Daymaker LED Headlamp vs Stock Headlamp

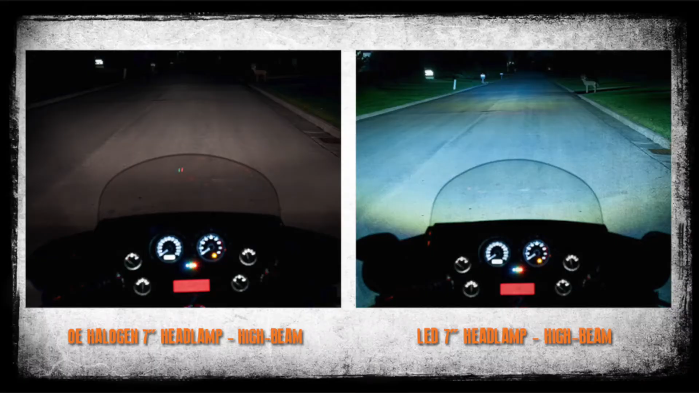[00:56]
Now the true daymaker headlamp is going to go ahead and shoot a lot wider and also a lot further down the road than just the reflector headlamp.